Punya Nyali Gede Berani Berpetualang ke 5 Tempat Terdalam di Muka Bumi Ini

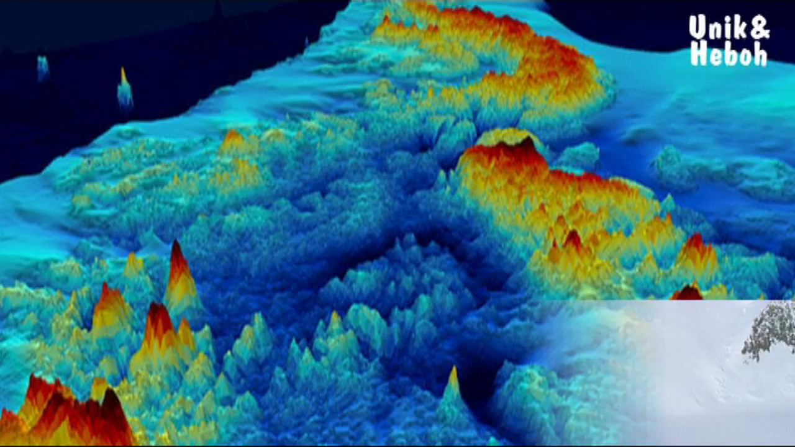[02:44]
Hasilnya adalah, tempat ini memiliki kedalaman sekitar
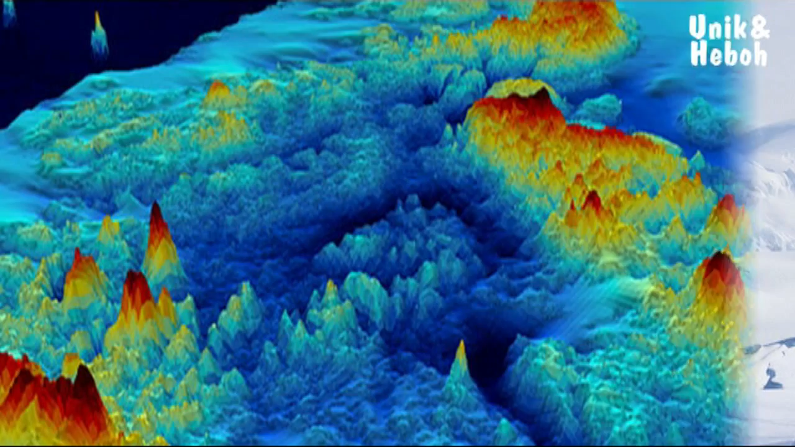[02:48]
2.555 meter dari dasar laut dan menjadi titik terendah di permukaan bumi.